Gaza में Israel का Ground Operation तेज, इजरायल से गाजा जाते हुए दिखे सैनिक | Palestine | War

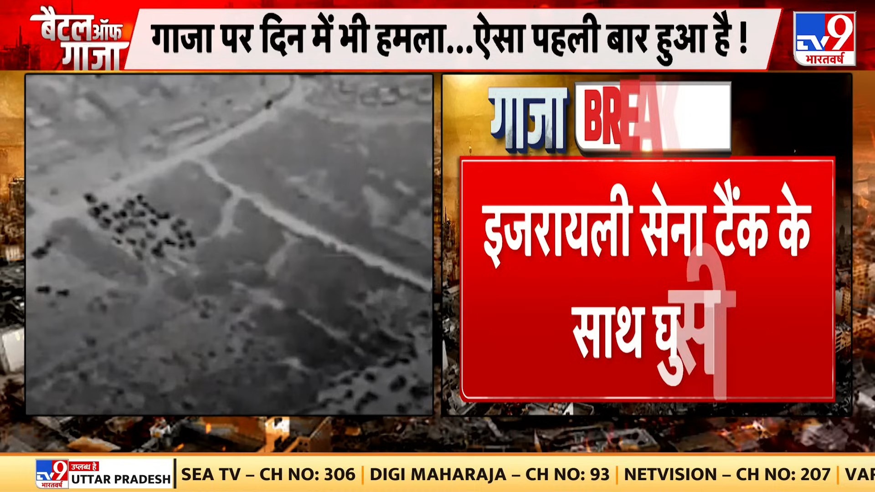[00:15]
सेक्रों की संख्या में इस्राइली सेनकों का मूव्मेंट दिखाई दे रहा है और ये सब नौर्थ गाजा की तरफ आगे बढ़ रहे हैं
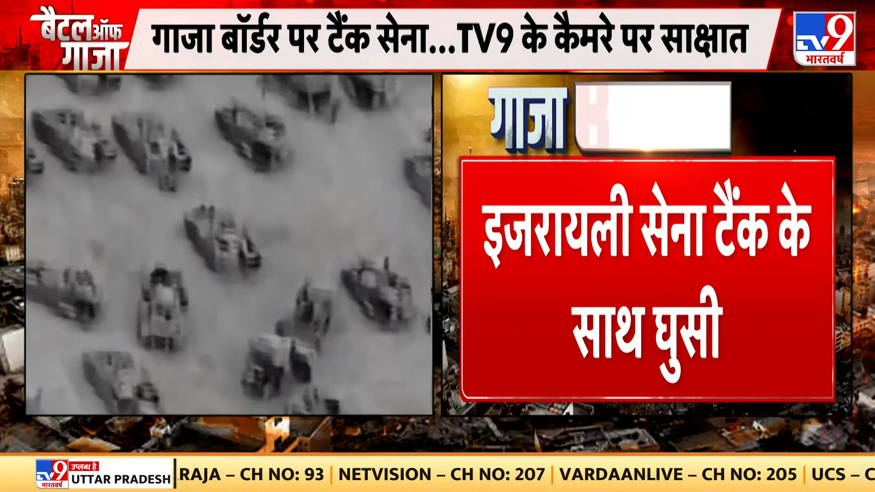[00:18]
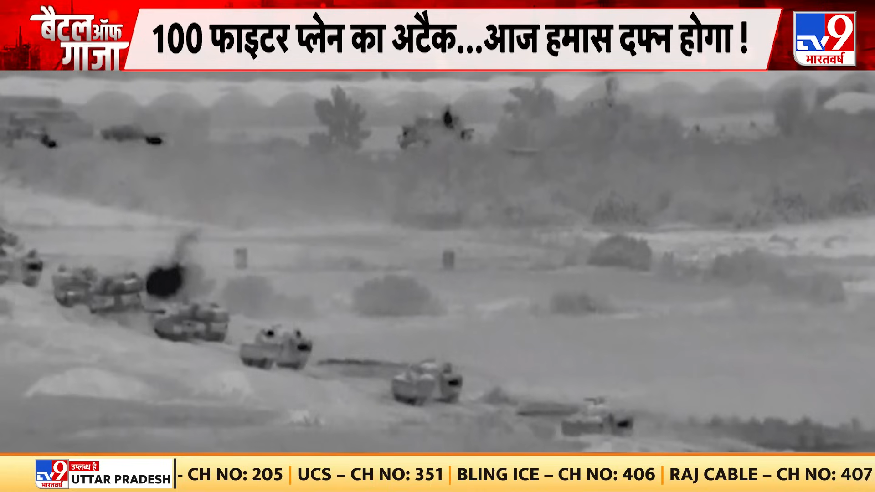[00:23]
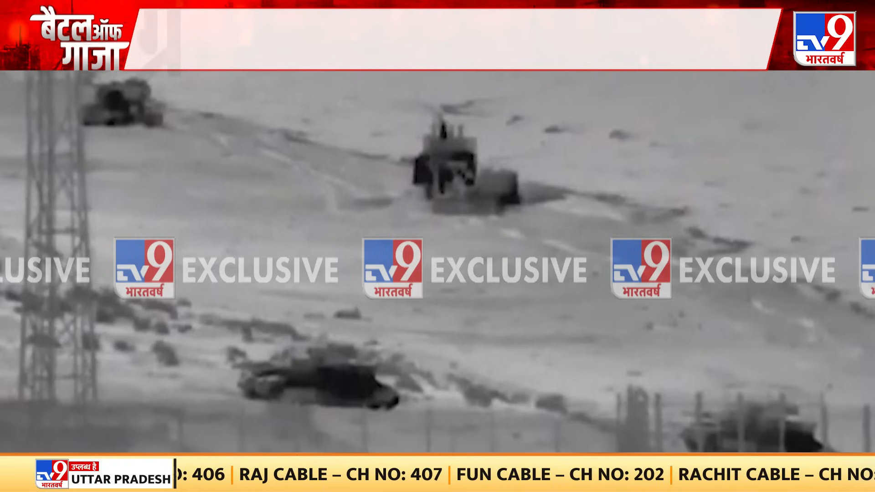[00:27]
आप देख रहे हैं कितने सारे टैंक्स एक साथ नजर आ रहे हैं ये पूरी युद्ध भूमी है ओपन फील्ड है जिसमें
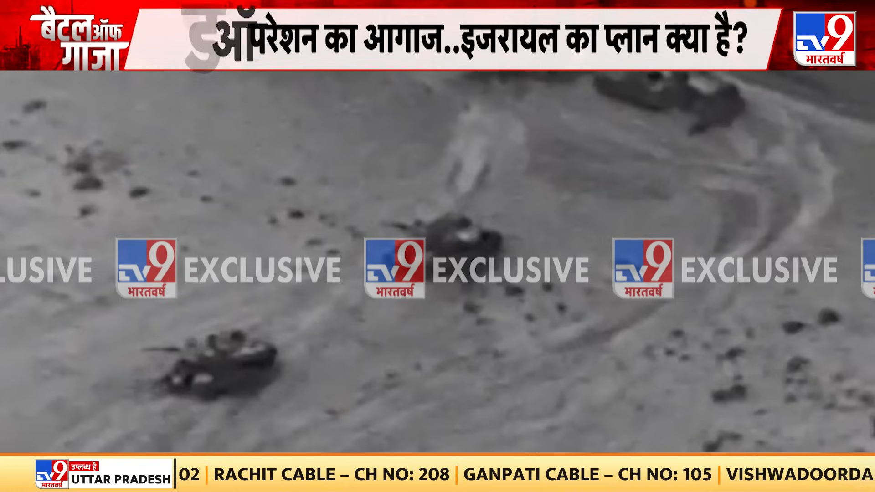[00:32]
टैंक्स नजर आ रहे हैं और ये टीवी नाइन के कैमरे में कैद हुआ है जिस ओपन फील्ड से होकर गुजर रहे हैं
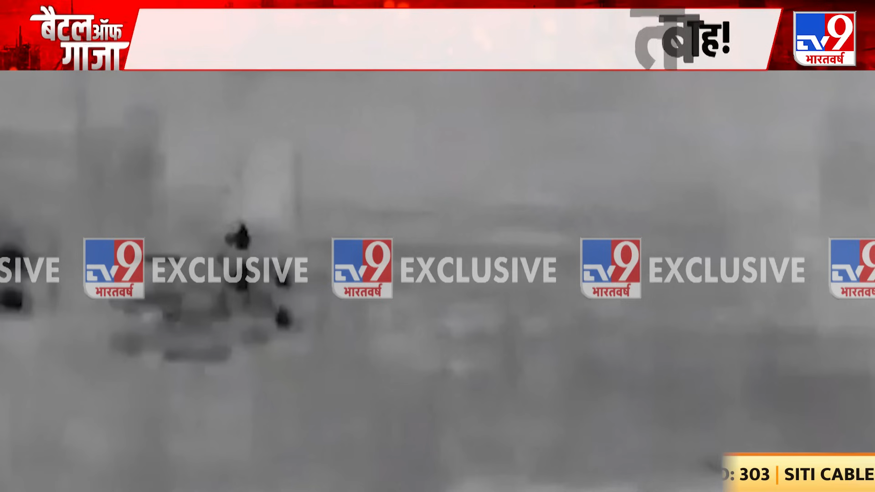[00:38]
वो गाजा में दाखिल होने की
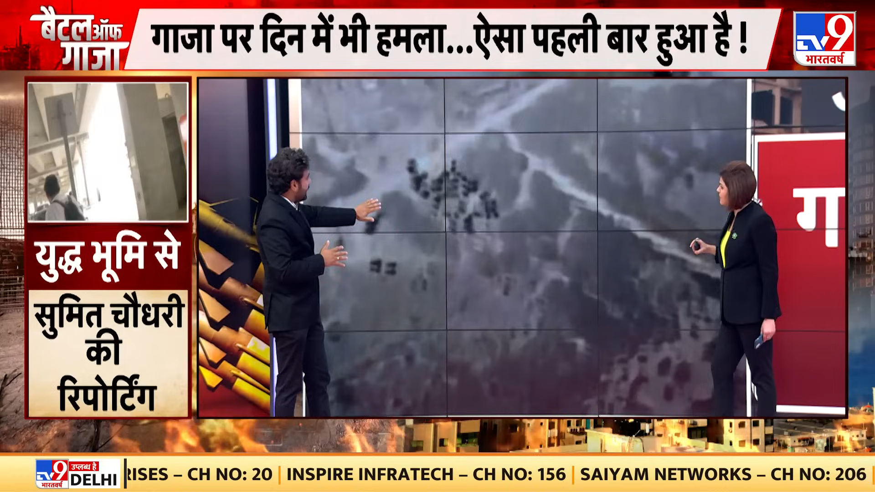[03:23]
अपने तर्शकों को दिखा रहे हैं,